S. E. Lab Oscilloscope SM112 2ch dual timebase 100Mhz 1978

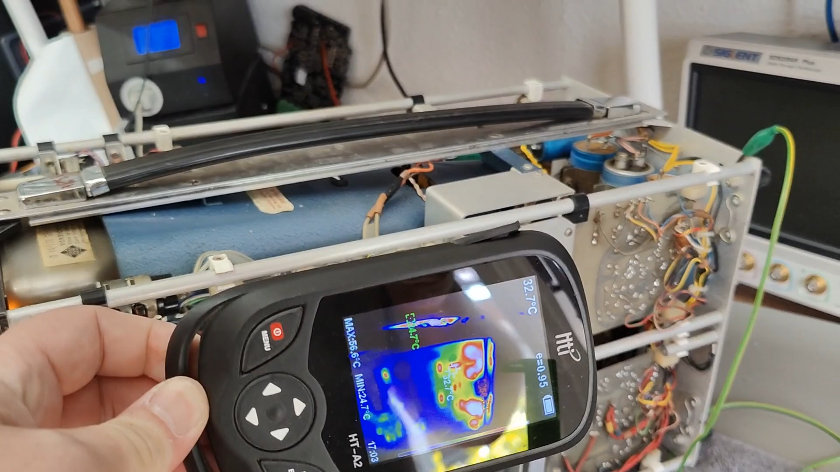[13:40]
On screen: spot 32.7°C
I don't know if you can see this. Oh, we got so many reflections. It's terrible.
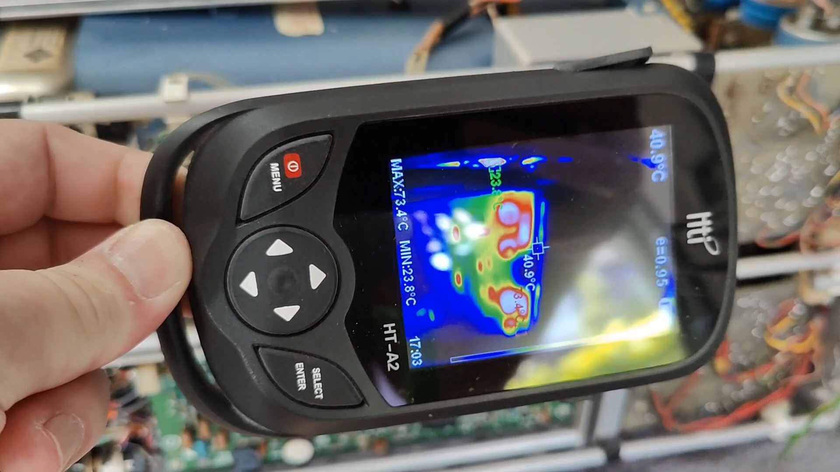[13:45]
On screen: max 73.4°C, min 23.8°C
This screen is terrible when it comes to reflection.
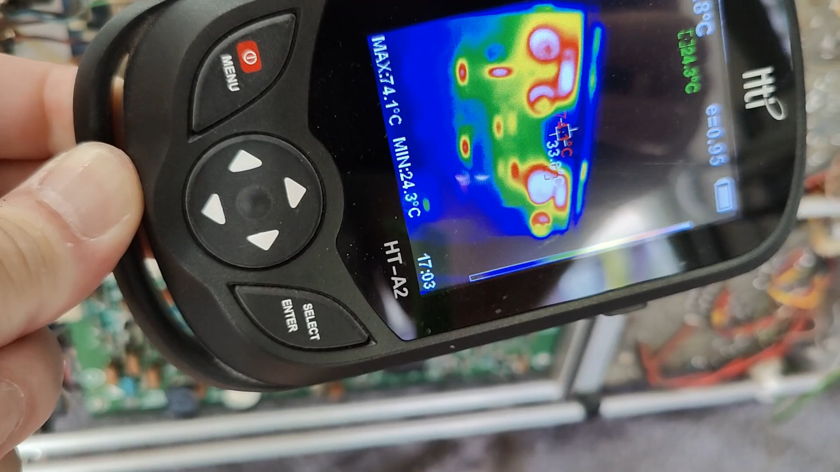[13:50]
On screen: max 74.1°C, min 24.3°C
But I see hot transistors and cold transistors. I don't know if it's super easy to see. I'm sorry about that.
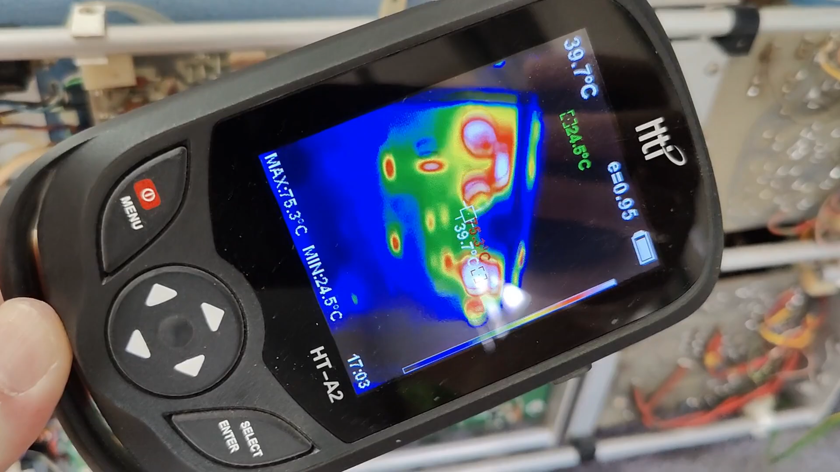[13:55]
On screen: spot 39.7°C, max 75.3°C, min 24.5°C
But there is some stuff that is not working here in the deflection amplifier system.